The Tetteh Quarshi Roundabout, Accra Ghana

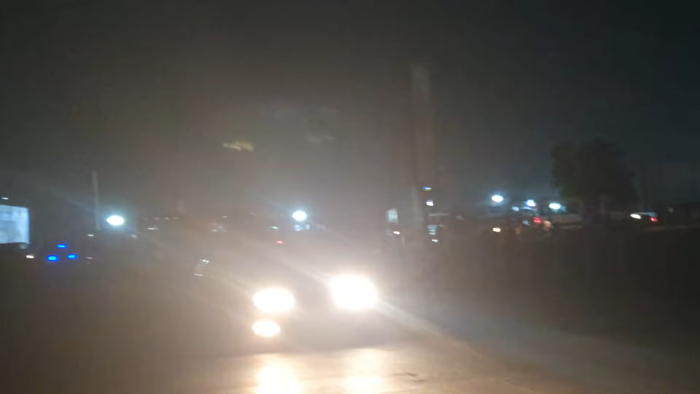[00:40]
me then we could have a conversation on how we can take things forward so basically this is the tetakwashi runabout that i'm showing